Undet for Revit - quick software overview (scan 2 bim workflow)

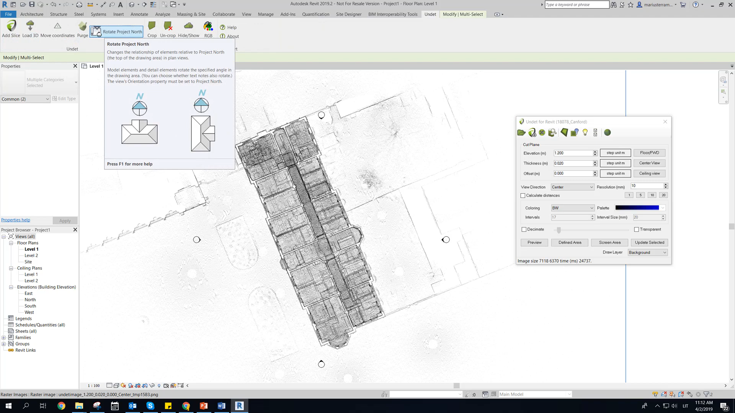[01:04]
Using rotate project north function, view can be rotated according to the desired direction, for more comfortable modeling.
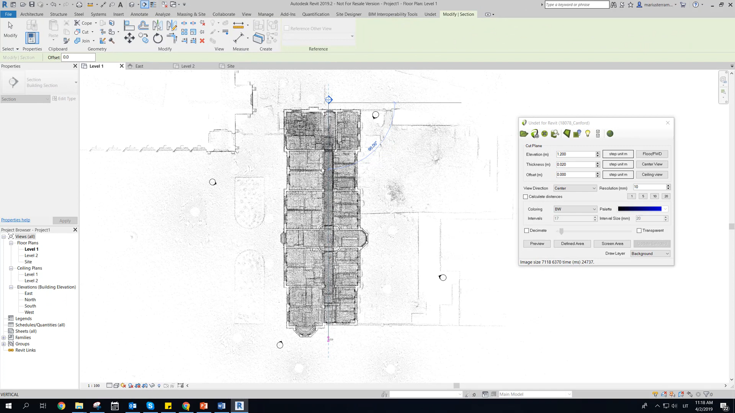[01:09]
To set, Revit views, for, floor plans, sections, building elevations,
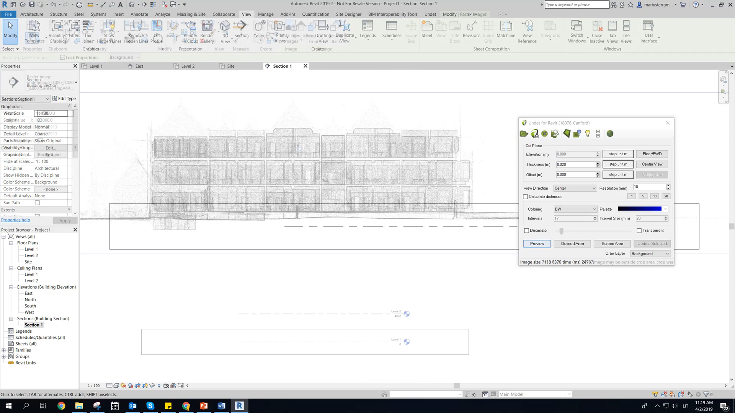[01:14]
use common Revit functions and Undead preview button to load point clouds raster image.
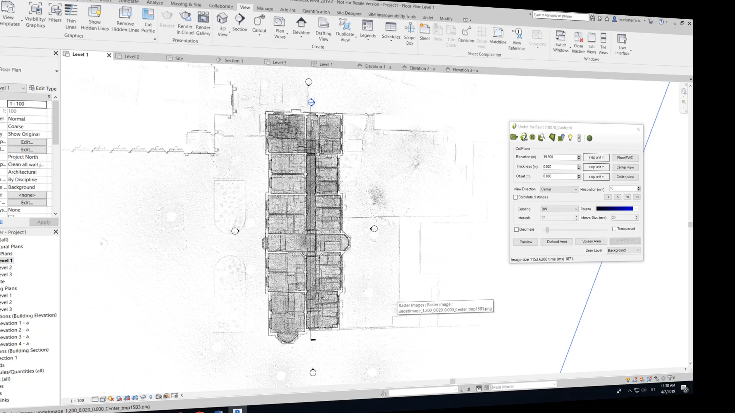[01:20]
Undead generates raster images from point clouds directly in Revit. No need for any additional software or connections.
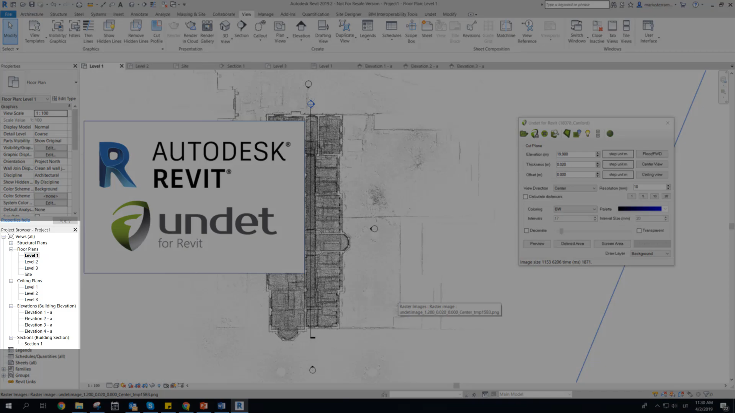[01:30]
Raster images generates in selected Revit view by choosing cut plane location and direction. In floor plan view raster images can be generated choosing. Center view. Floor view.
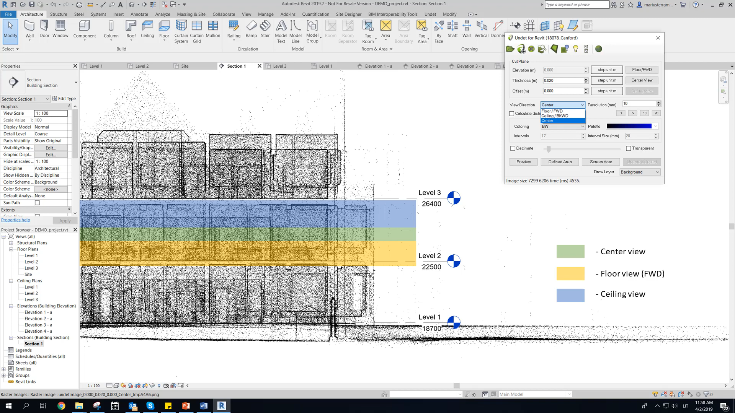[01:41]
Ceiling view. In section or elevation. Center view. Forward view.
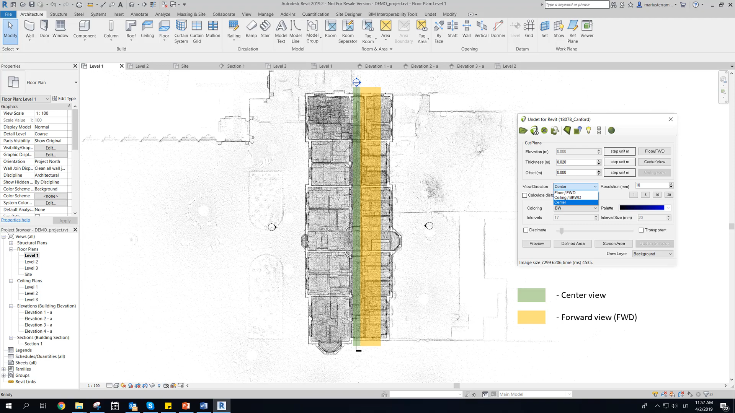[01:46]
Backward view. Raster images from point clouds are generated from enabled scan data that can be grouped and manage their visibility. As example, to create clear building elevation raster image we need to disable inside scans.
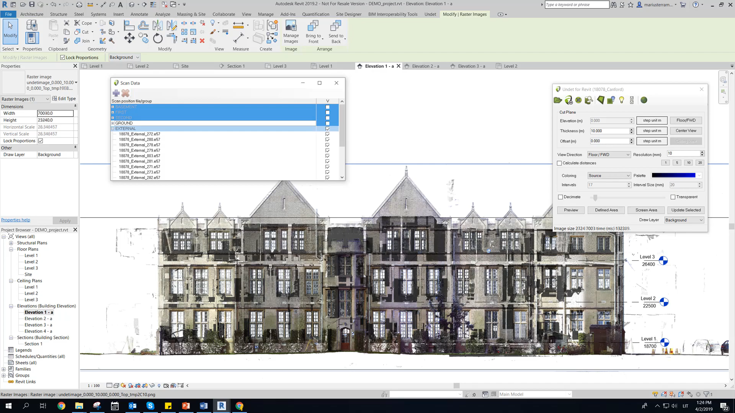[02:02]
Undead cut plane settings, can be modified to move point clouds slice.
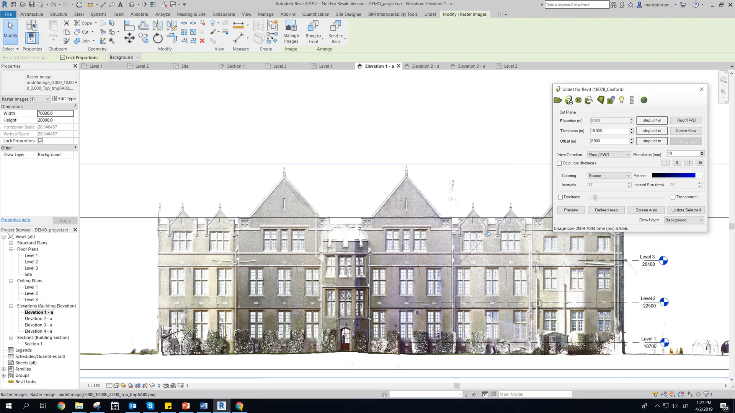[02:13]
Eliminate in front point clouds noise or unnecessary environment.
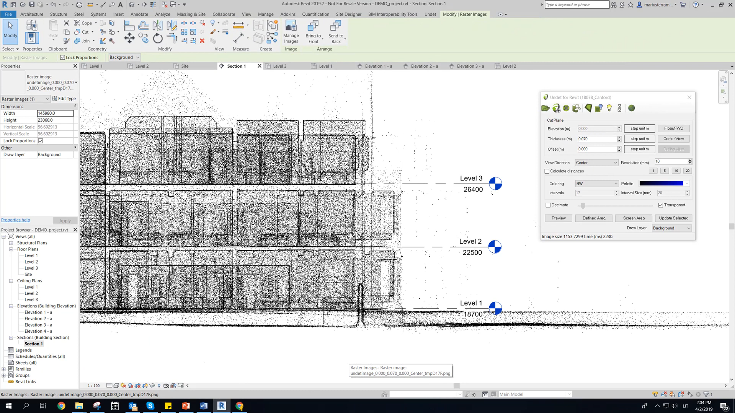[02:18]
Or change cut plane depth to get needed view.
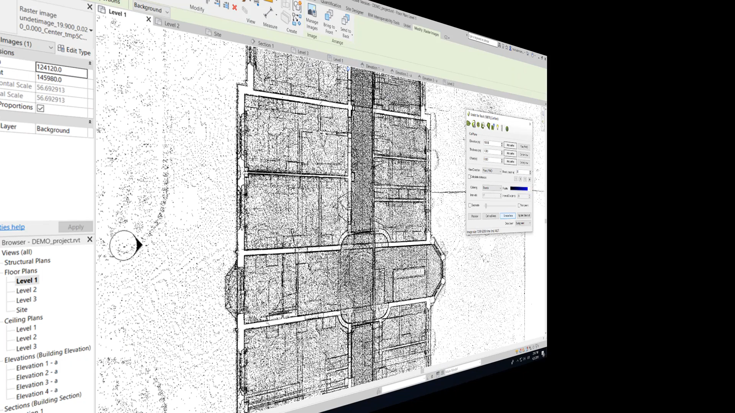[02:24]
Raster image generation region can be selected according to two choices.
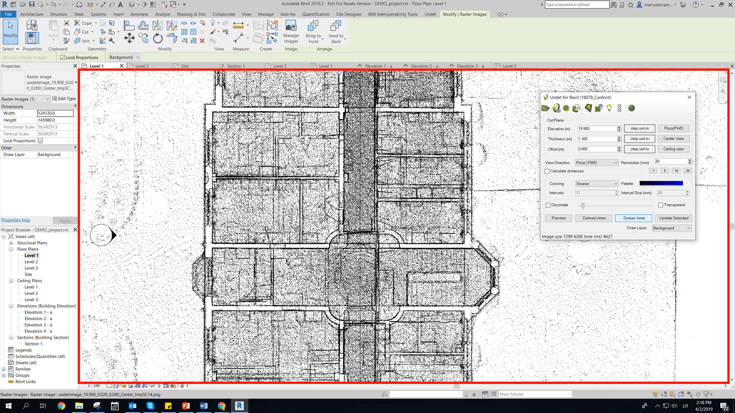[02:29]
Screen area by windows extents.
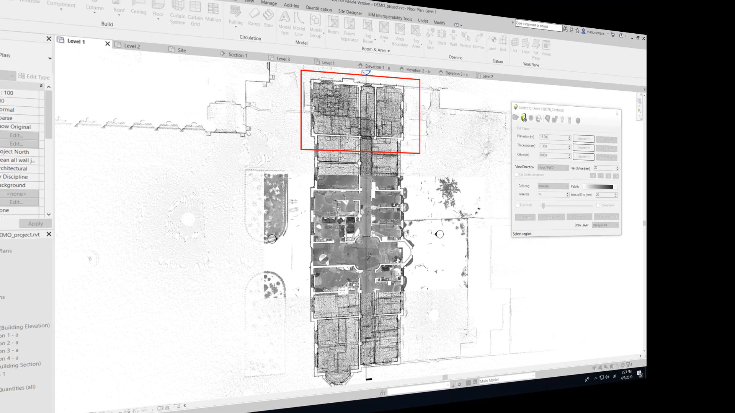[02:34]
Or defined area by polygon.
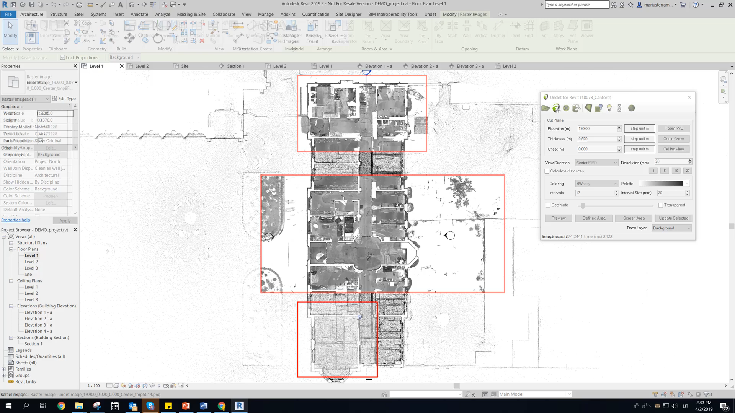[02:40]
Raster image coloring mode can be selected,
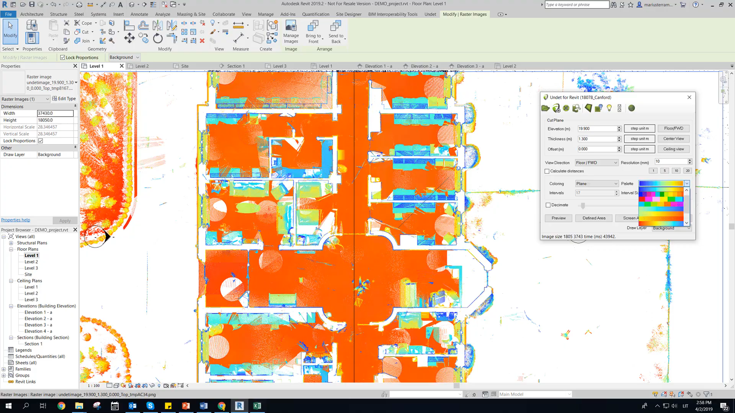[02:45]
by source, intensity, or coloring by plane, with different settings to get clearest view.
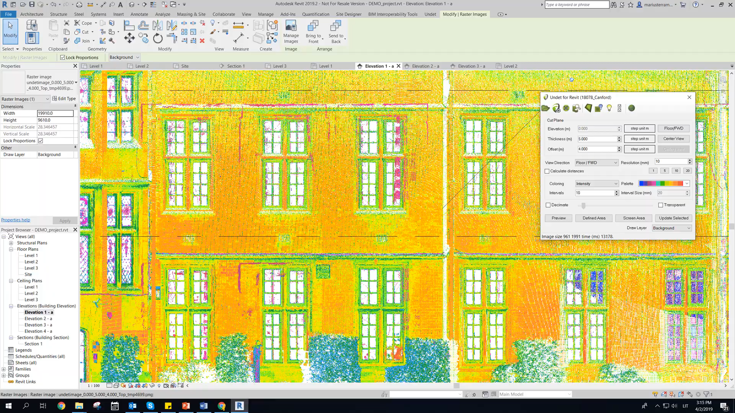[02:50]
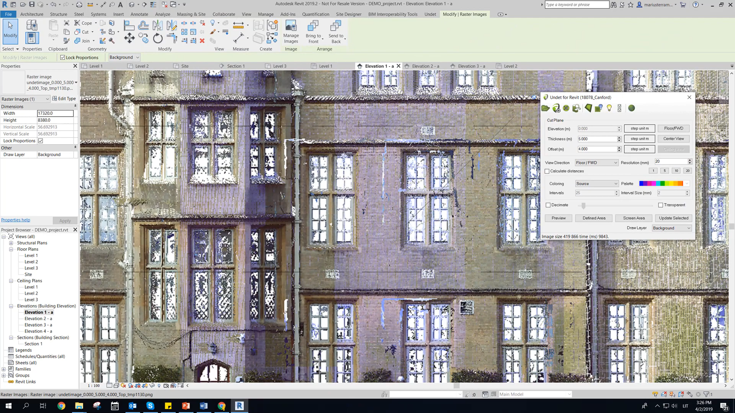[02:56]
Raster images can be generated with different resolution settings.
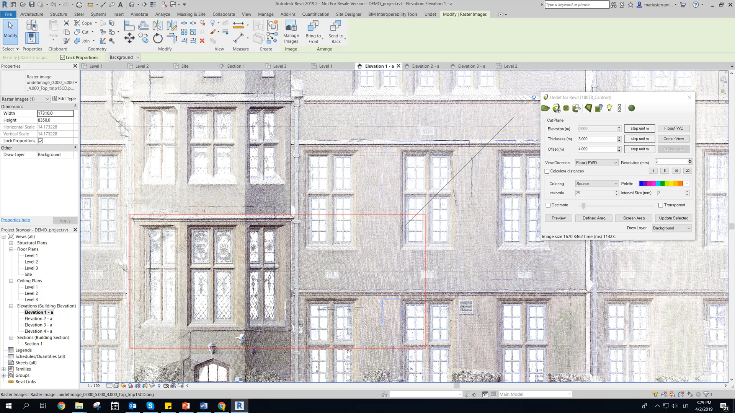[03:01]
Don't need to generate new raster images each time with new settings, update function can be used for all created images.
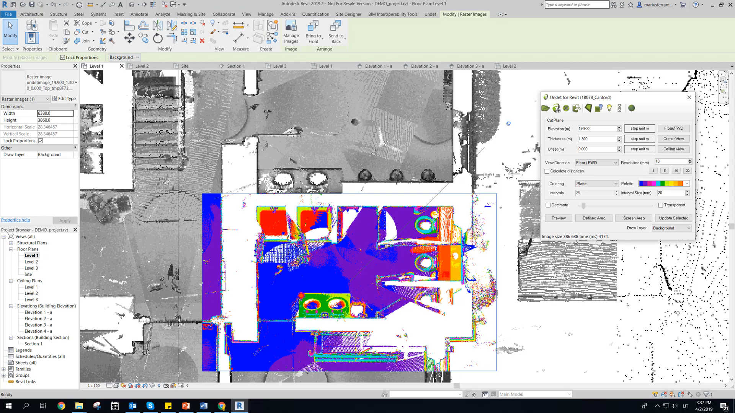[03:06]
This function allows you to get better visibility and
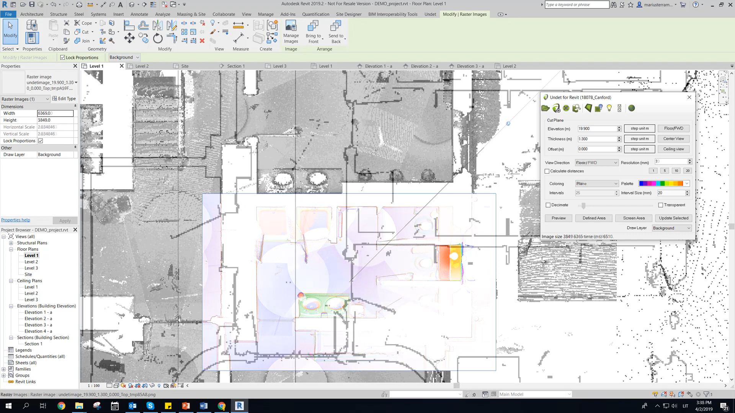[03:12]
situation understanding from preview to very detail view.
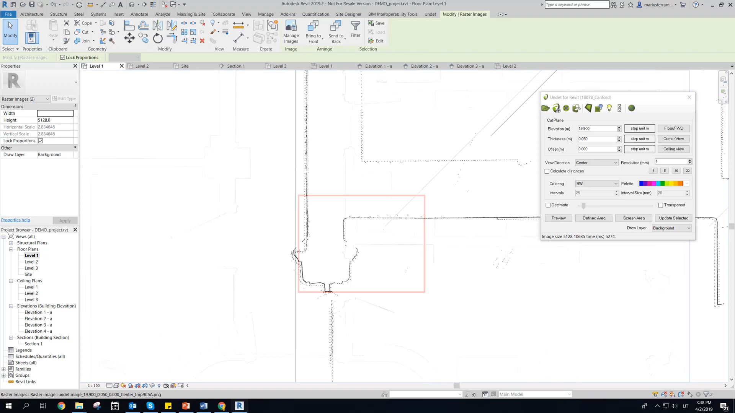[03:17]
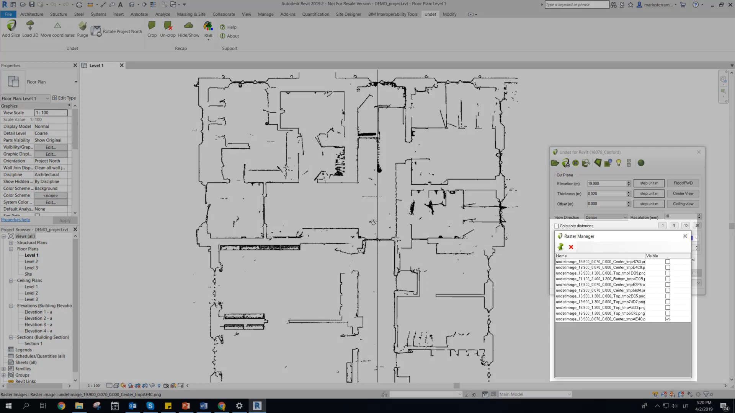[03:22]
All generated raster images in selected Revit view can be managed in Raster Manager. This allows to control visibility of raster images, and combine multiple raster images.
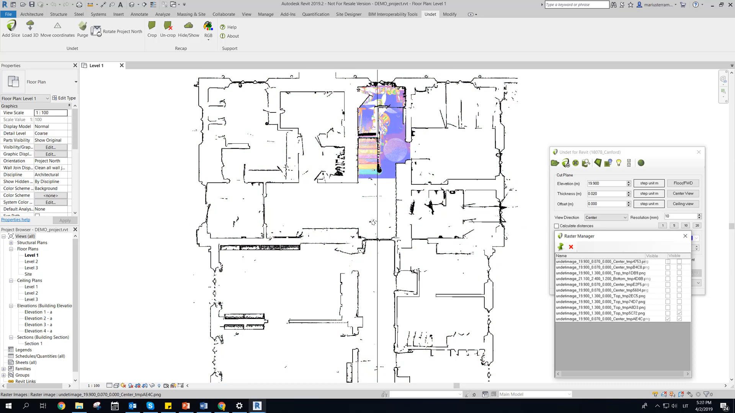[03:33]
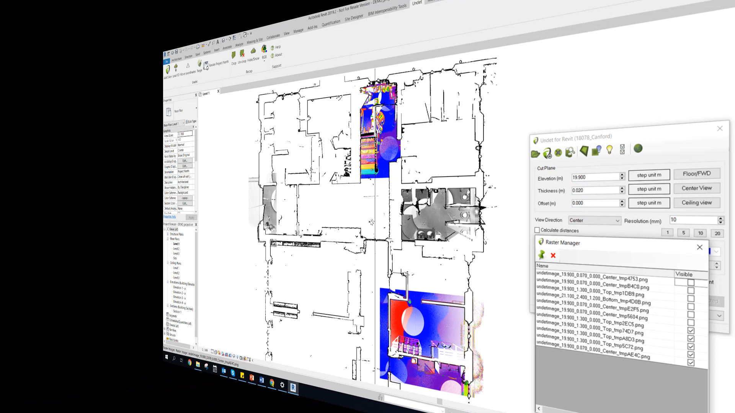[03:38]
Raster transparency option allows to see overlapping raster images at a time.
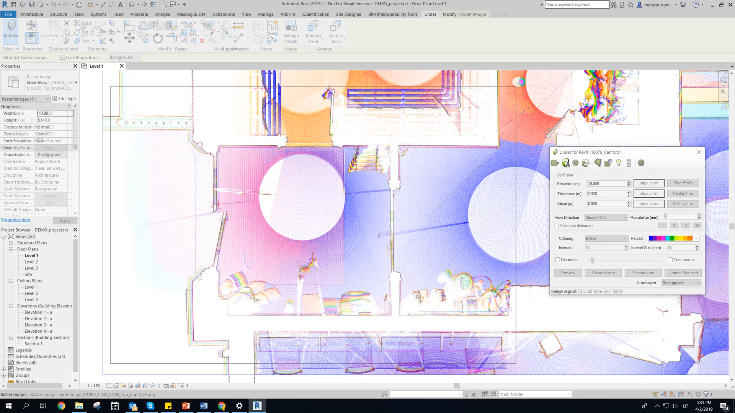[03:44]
As example, transparency center cut plane can be used with floor view even with different settings.
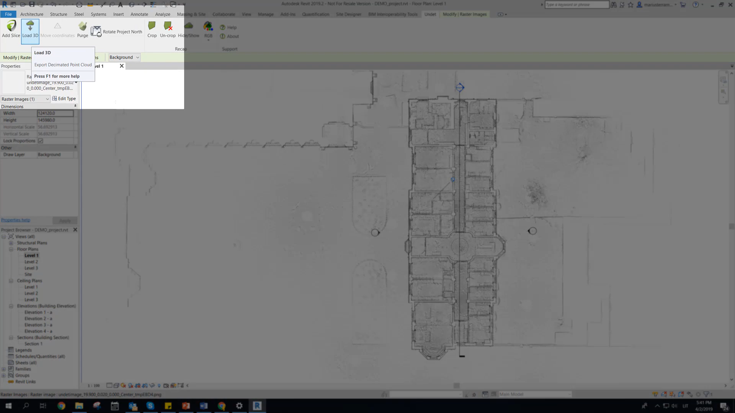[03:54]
If you want see point clouds in 3D view. Decimated undead point clouds project can be exported and loaded as RCP file.
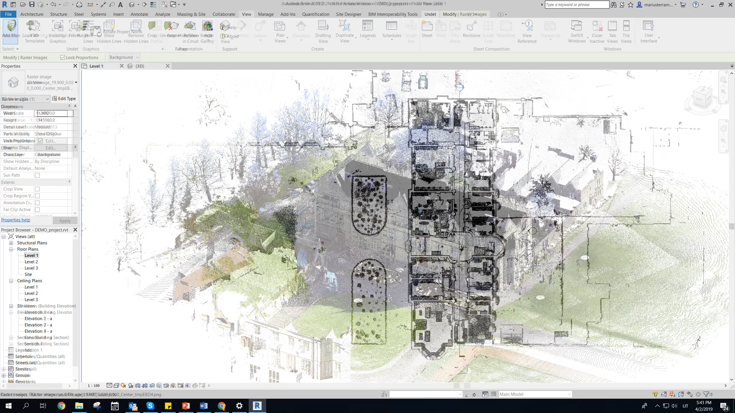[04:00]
To work with point clouds in 3D space we implemented some features to any RCP file loaded, cropping function by a regular polygon.
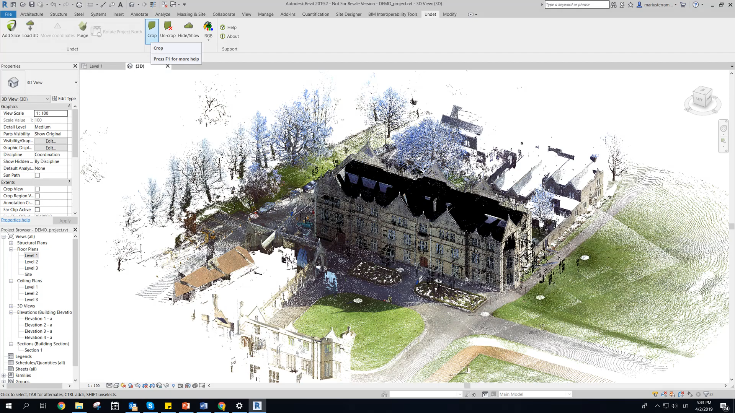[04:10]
Hide, show switch.
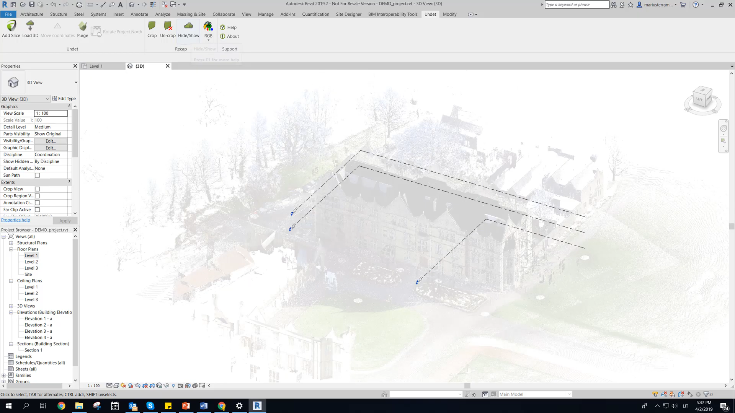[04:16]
Points coloring mode switching in more convenient place.